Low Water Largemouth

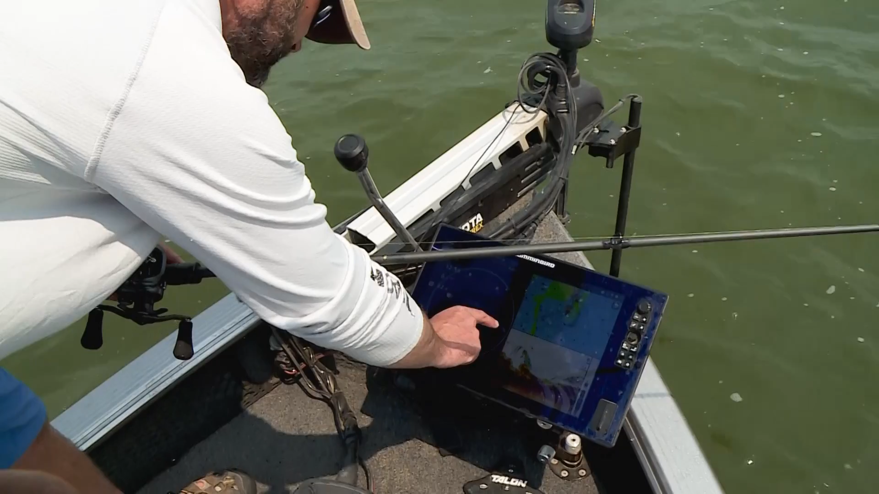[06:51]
You can see these little white grains of rice here. We've got it. The way the bottom's modeled like that, you can see there's a lot of weeds, but when I get these little white grains of rice in there,
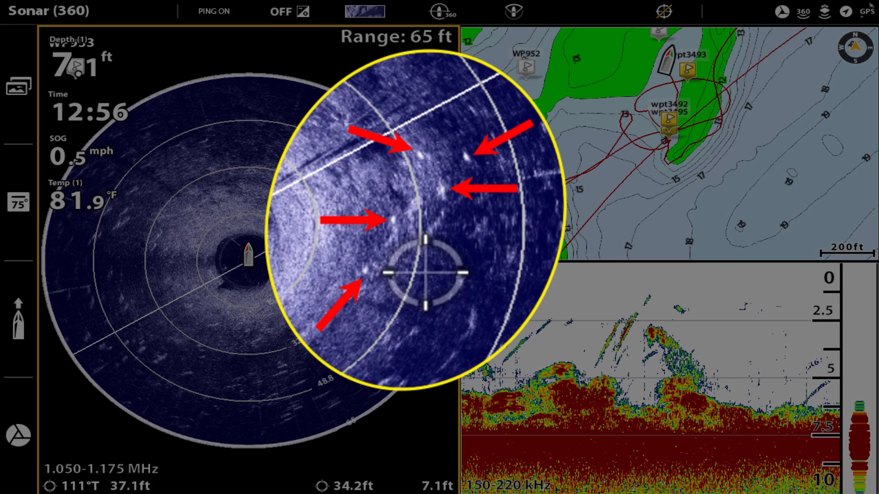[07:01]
On screen: water 81.9°F, speed 0.5 mph
that's exactly where we've caught the last three fish, and you can see that there's fish in that cover. I pay attention to this 360, or if you have side imaging in the bow, it's a big deal.
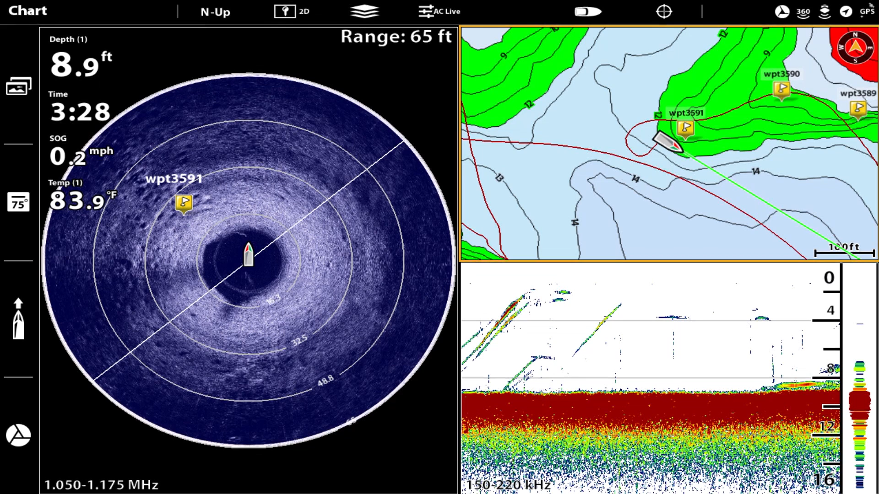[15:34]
On screen: depth 8.9 ft, water 83.9°F, speed 0.2 mph
You can see fish on it, but right now I'm able to see the waypoints on the unit, and I know that we went over, marked the school, and boom, I can see exactly where that school of fish was. And additionally, I can see where the cover is. So I'm not kind of guessing, just looking at a map and a GPS going, oh, I think it's somewhere out in there.